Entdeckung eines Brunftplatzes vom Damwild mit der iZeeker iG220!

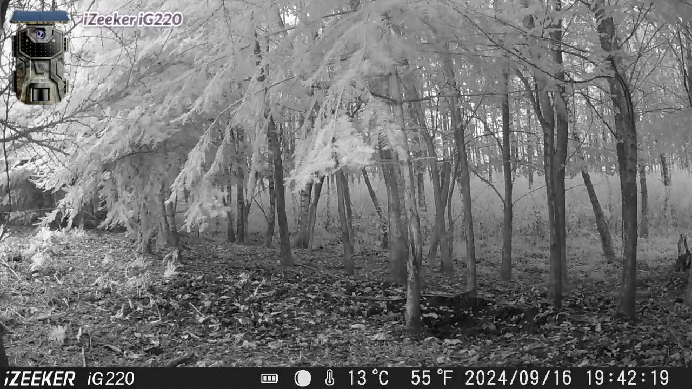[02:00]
Es ist jetzt Mitte September und die Brunftzeit beim Rotwild geht so langsam zu Ende und beim Damwild beginnt sie jetzt erst. Die Brunftzeit vom Damwild
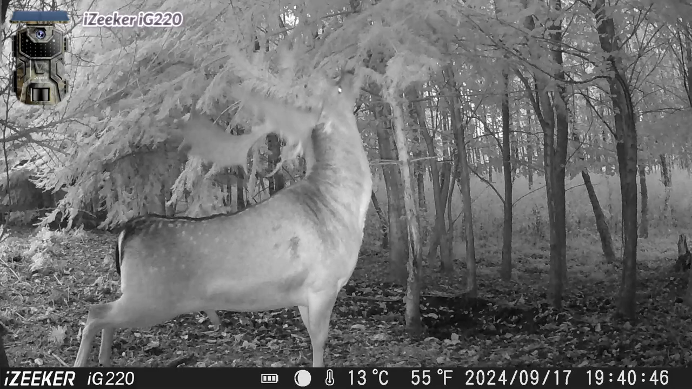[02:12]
ist zwischen Oktober und November und die Hochbrunftzeit liegt Mitte Oktober. Mit etwas Glück habe ich hier einen Brunftplatz gefunden, da der Damhirsch, so erscheint es mir, eine Brunftkuhle schlägt.
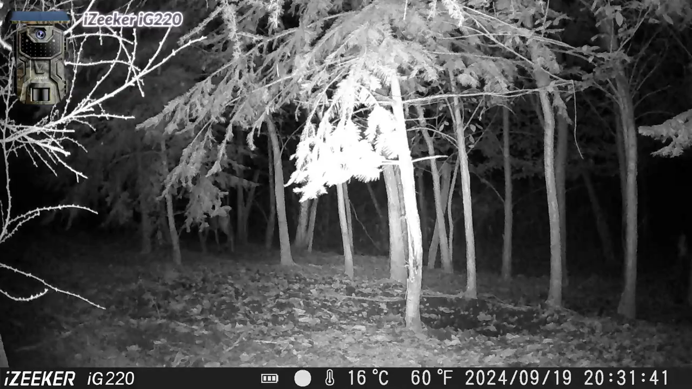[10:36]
Da kommt auch gleich der zweite ins Bild. Und dennoch ein, zwei Spießer und ein Jungtier, wahrscheinlich aus diesem Jahr. Spießer sind übrigens im zweiten Lebensjahr.